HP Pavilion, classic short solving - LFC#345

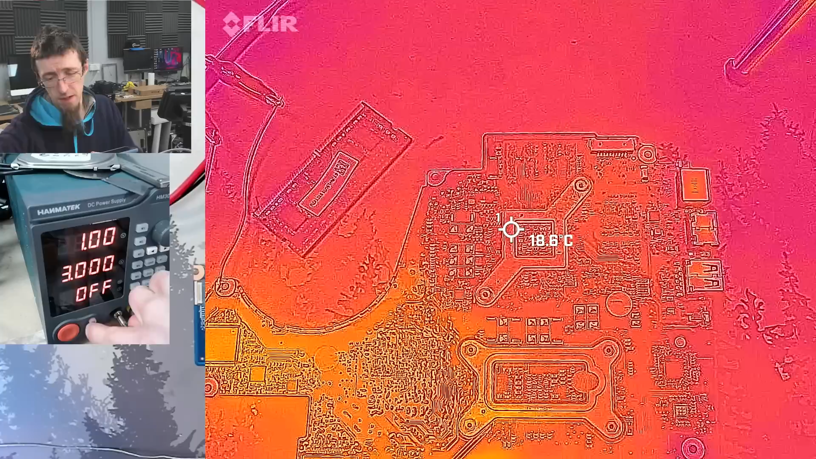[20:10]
On screen: spot 18.6°C
We've dropped to 1.76 volts which is a little on the high side but you know there is some resistance there. Oh we've got a hot spot flaring up over here straight away.
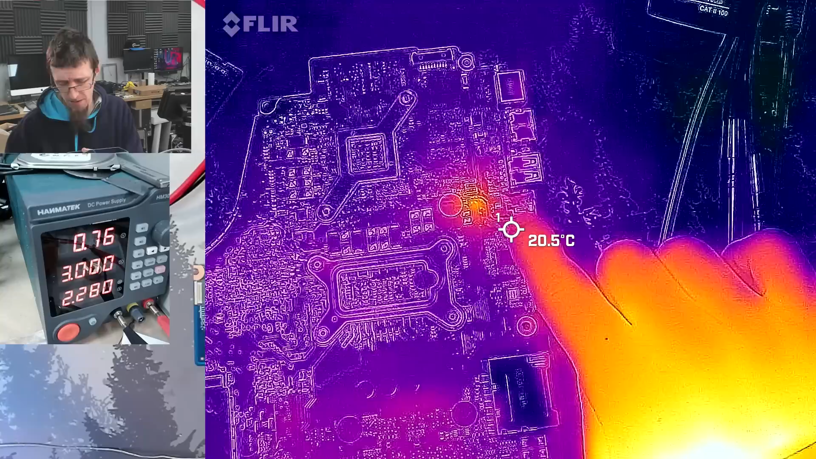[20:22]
On screen: spot 20.5°C
That's our guy putting three amps down there. What's that?
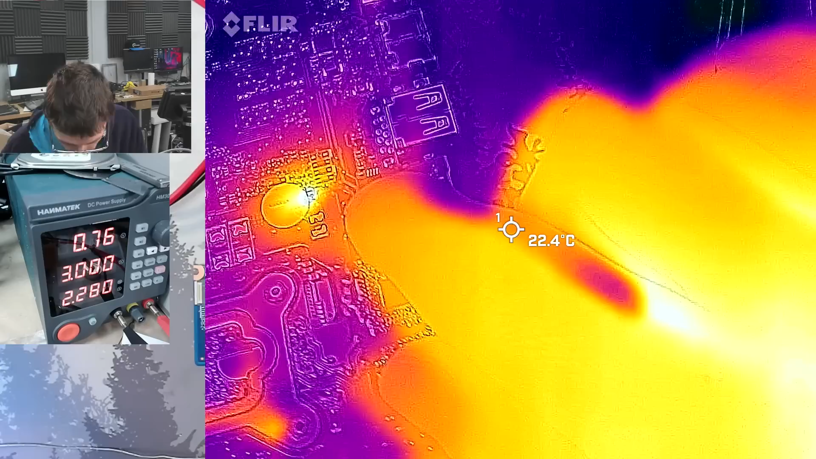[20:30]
On screen: spot 22.4°C
Let's see our alignment. Is it one of those diodes?
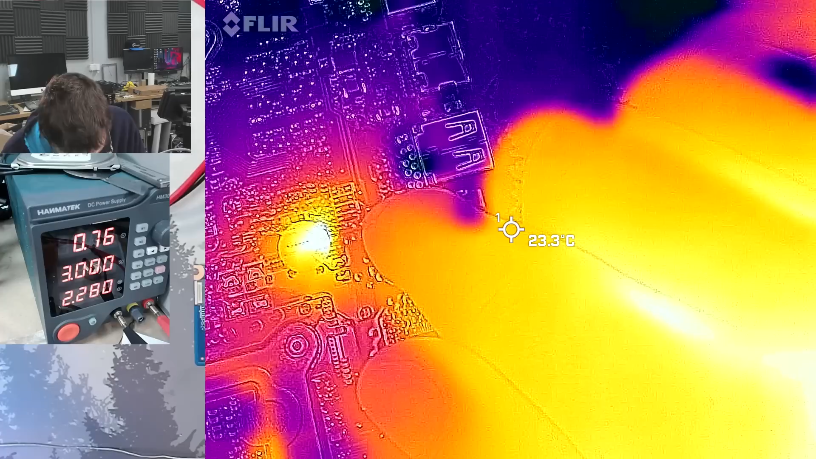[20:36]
On screen: spot 23.3°C
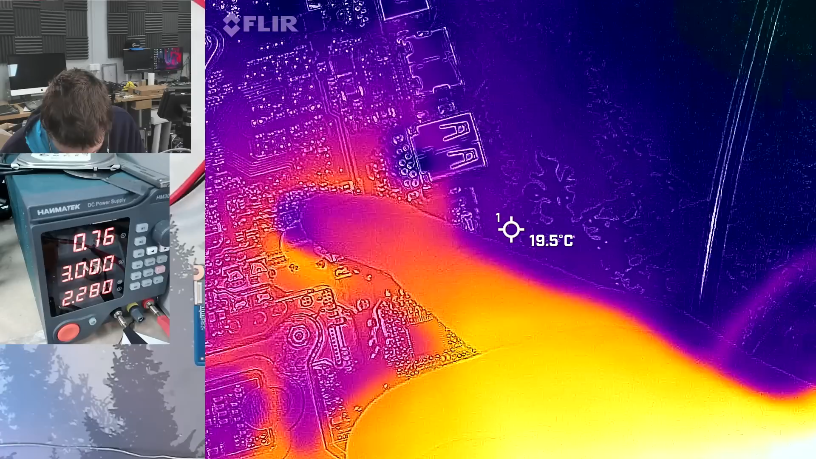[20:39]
On screen: spot 19.5°C
I think it might be.
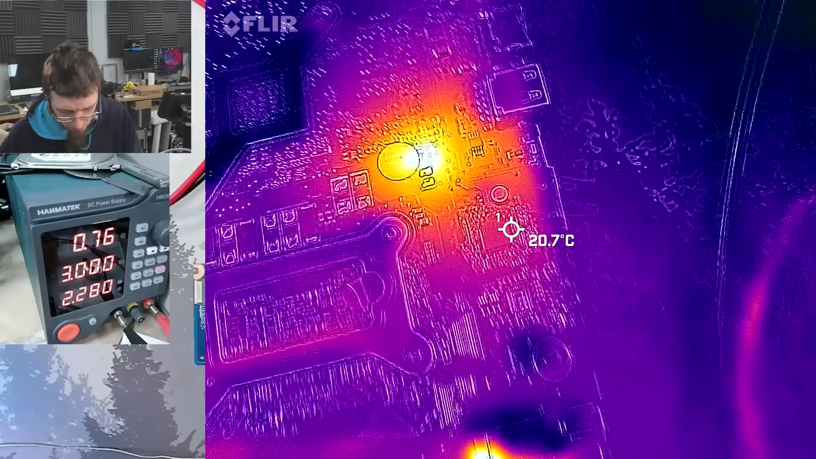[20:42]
On screen: spot 20.7°C
I'm just going to have a look on the other side of the board. It's either one of the diodes or it's one of those capacitors. It's one of the capacitors.
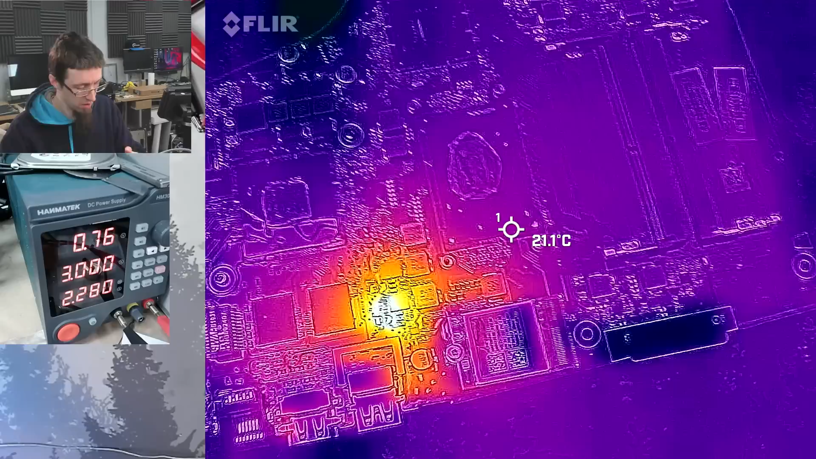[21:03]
On screen: spot 21.1°C
Let's get the microscope over there and have a look with the old alcohol to confirm it.